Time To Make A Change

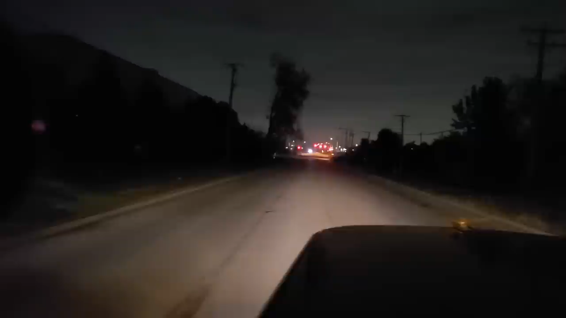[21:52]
I may have to flip around, but, you know, sometimes you just got to go with your gut. Because that side of the building was Arctic Ice and Mission. And so I'm thinking that this side of the building is Lineage, but it may just be blocked off. Yeah, use south entrance. All right.
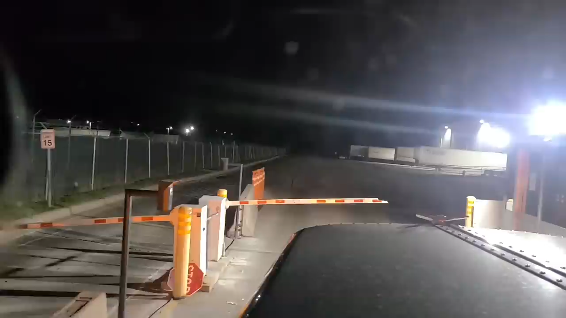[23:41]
All right. Well, they don't check you in there. You just press a button and they let you in. And then they say, they got to sign up on the, on the door that says, please drive around to the southwest side of the building to get checked in. And I'm sitting to myself thinking,